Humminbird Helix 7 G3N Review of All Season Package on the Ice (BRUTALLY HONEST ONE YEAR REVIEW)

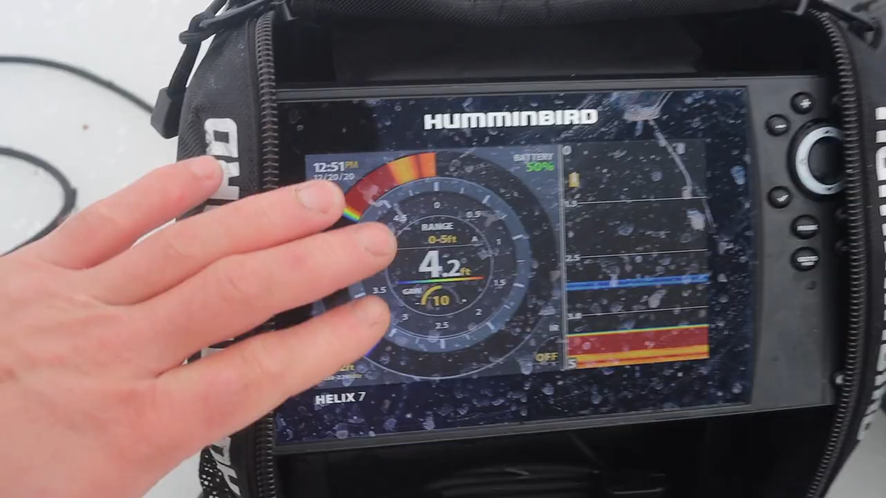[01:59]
On screen: depth 4.2 ft
Now what I really love about this here on this side you have a flasher mode which is great.
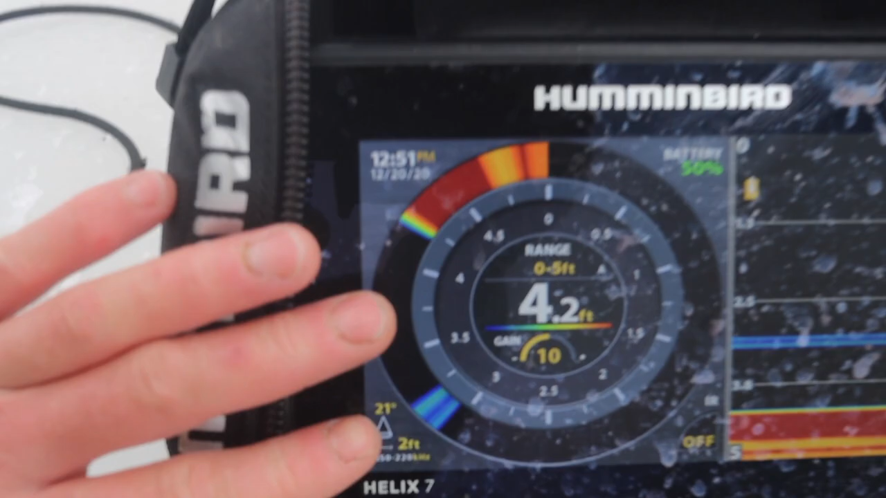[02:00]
On screen: depth 4.2 ft
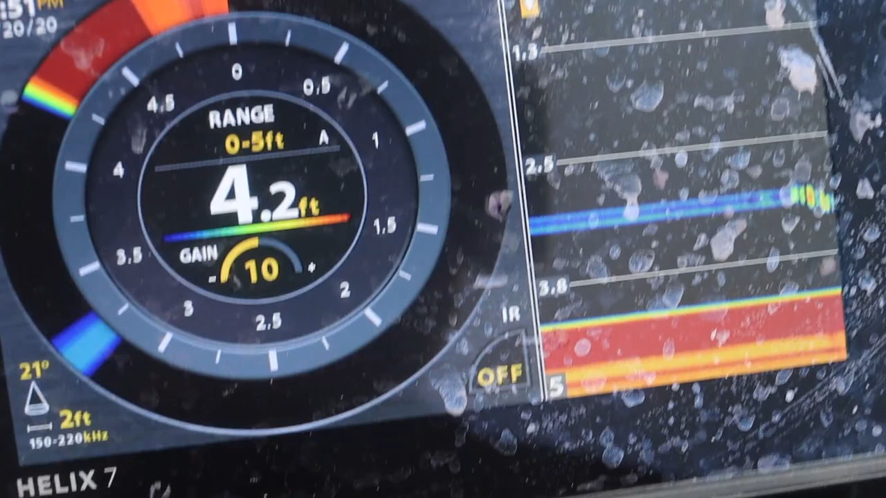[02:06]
On screen: depth 4.2 ft
Just like any Vexilar you're going to be able to see your jig going up and down
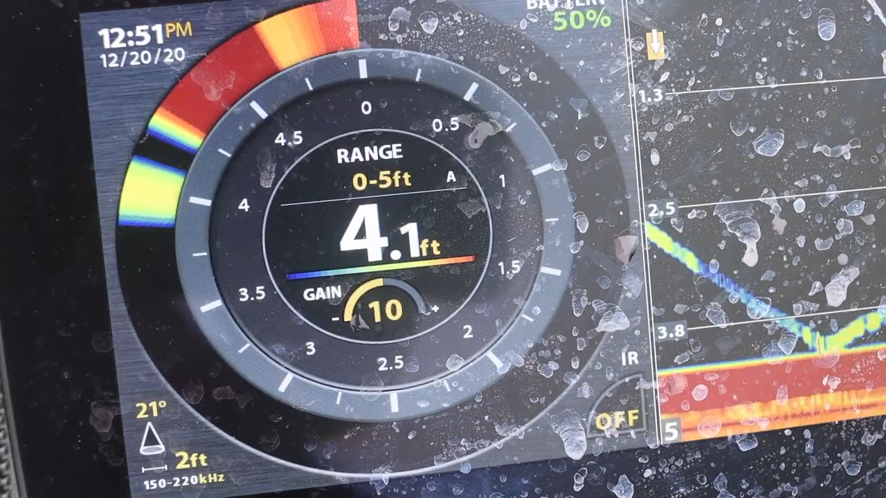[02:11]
On screen: depth 4.1 ft
on that side of the screen but on
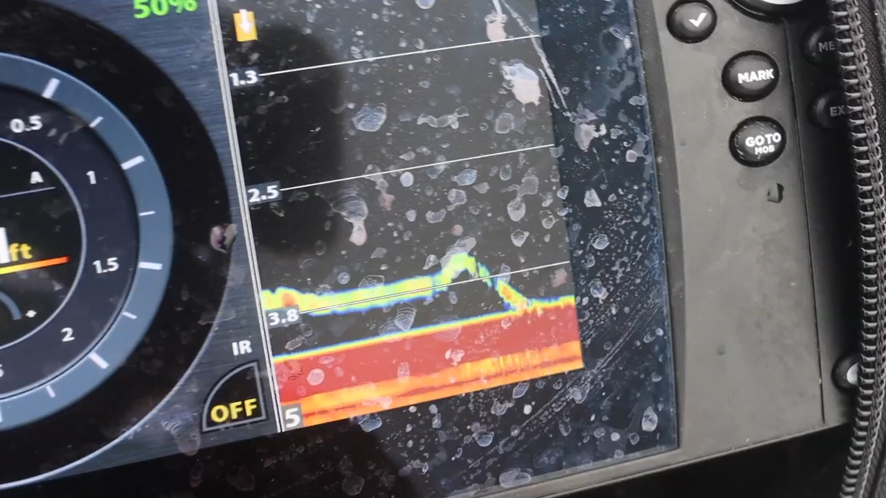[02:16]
this side of the screen which the Vexilars do not have you're going to get your
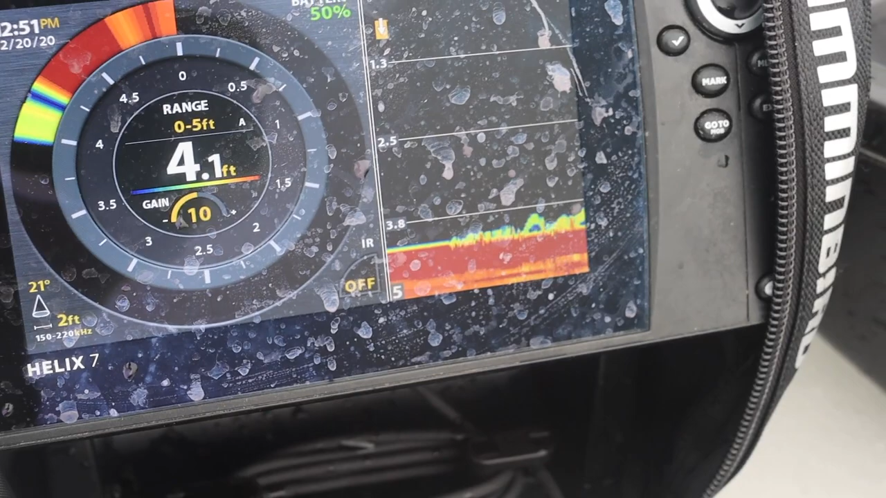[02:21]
On screen: depth 4.1 ft
history of the jig so you can see when you're bouncing it hard you can see
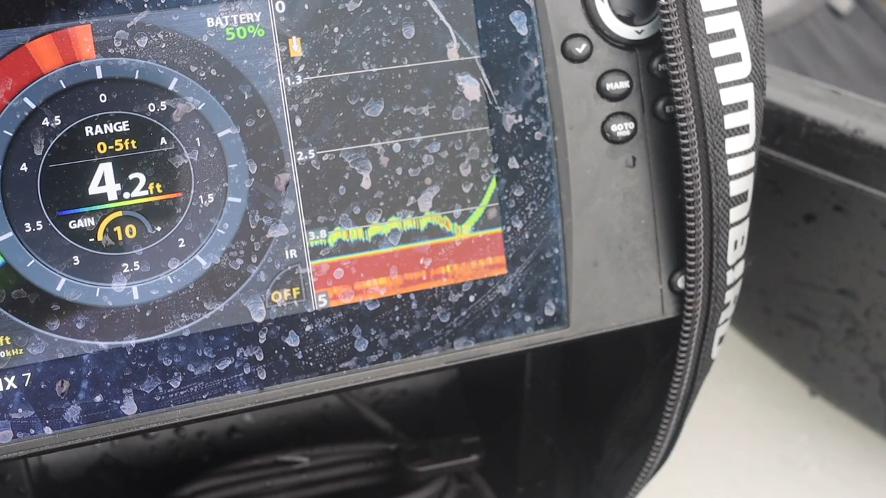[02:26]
On screen: depth 4.2 ft
when you're just going up and down and you can see what entices the
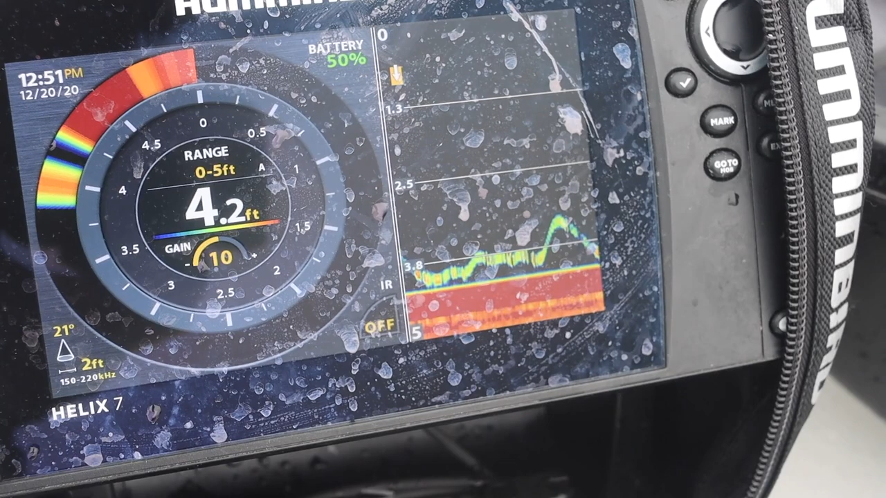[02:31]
On screen: depth 4.2 ft
fish you'll be able to actually look back for a second and see what brought the
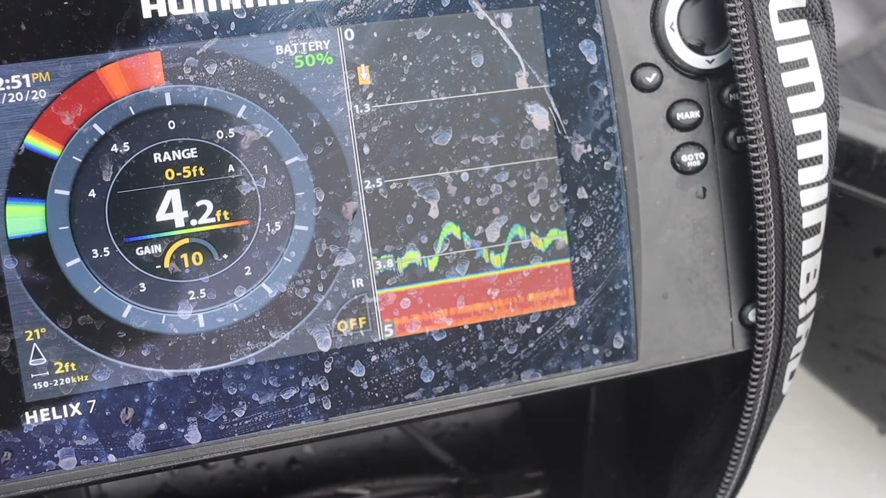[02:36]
On screen: depth 4.2 ft
fish in instead of just kind of guessing and that is huge for me out here on the ice.
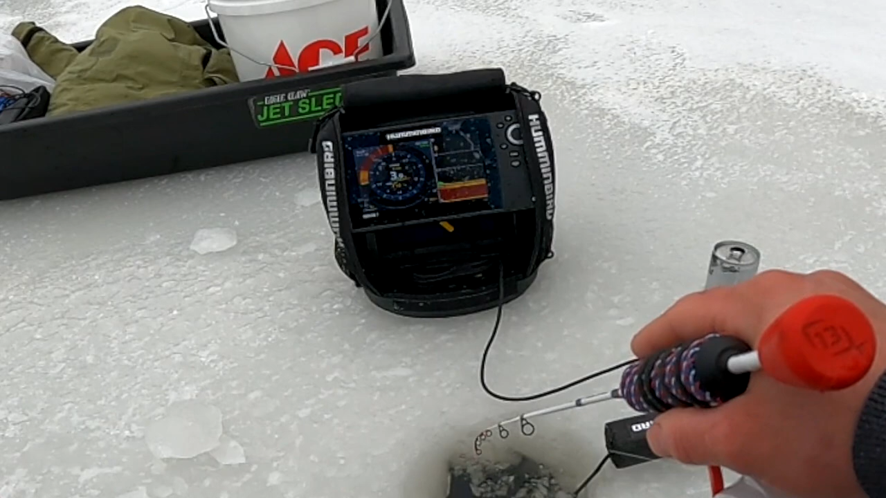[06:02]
And then there's weeds. Oh, I think I either just got caught on. No, I got it. I got it because it's nice and soft. No, something just hit me or I got caught on weeds. But down there is the bottom. I could see the hard bottom underneath the soft stuff. And you can see where my jig is down there now. Yeah. All the way up. All right. Do that one more time. Put your jig on the bottom.
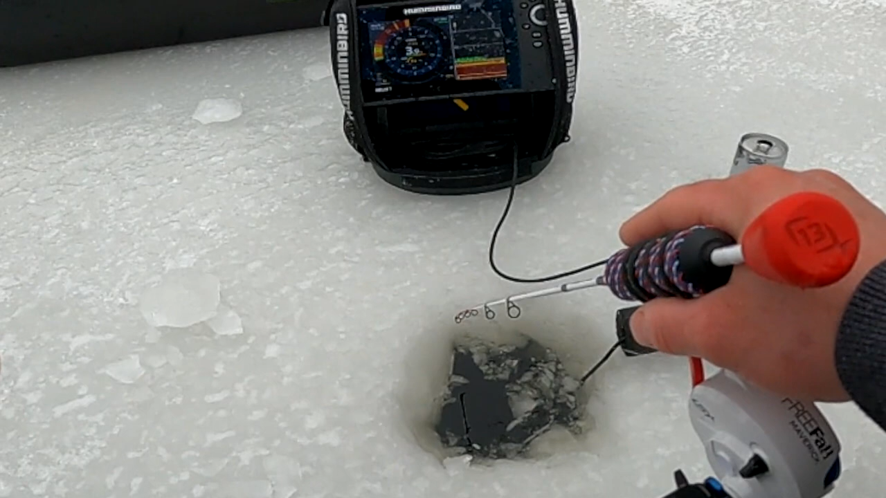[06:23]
You could see it go through the weeds. Yeah. See. That is nuts, dude.
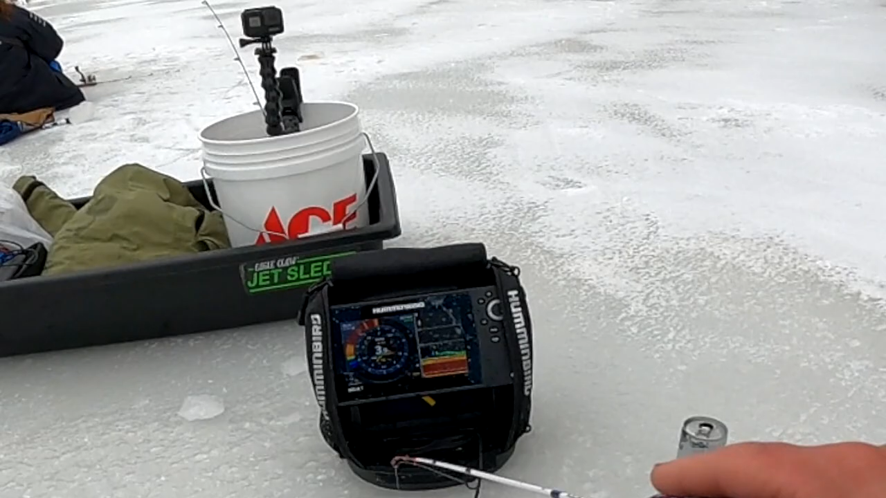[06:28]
So last winter I did a ton of videos on this thing. We will leave them all linked down below. There's a whole playlist.